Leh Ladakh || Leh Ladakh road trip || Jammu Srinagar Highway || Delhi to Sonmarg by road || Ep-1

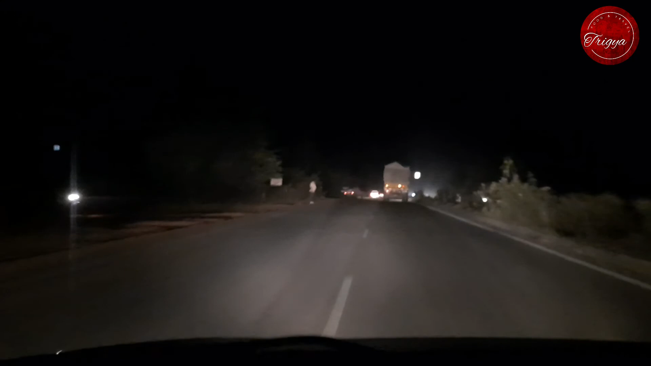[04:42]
रोड पूरा काफ़ी ट्रैफिक काफ़ी ज़्यादा है। रोड भी बहुत अच्छा है, रोड भी बहुत अच्छे हैं।
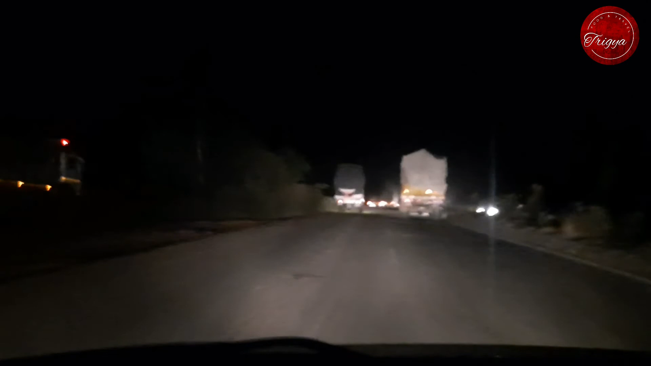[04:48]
रोड तो शुरू से ही अच्छे मिलेंगे आपको। रोड हम लोग भोपाल से निकले हैं,
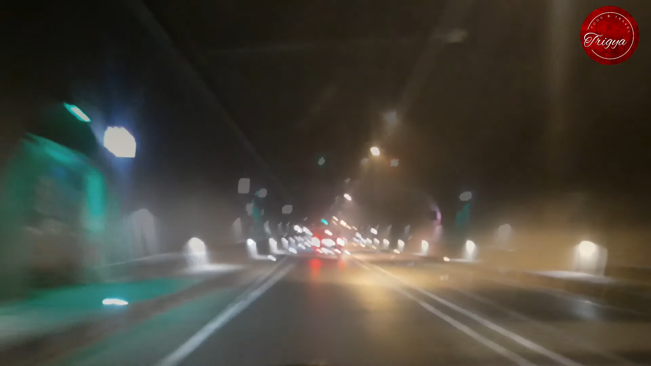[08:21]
इट इज़ इंडियाज लॉन्गेस्ट रोड टनल विद अ लेंथ ऑफ 9.02 किलोमीटर और ये इंडिया की पहली टनल है विद फुल्ली इंटीग्रेटेड टनल कंट्रोल सिस्टम।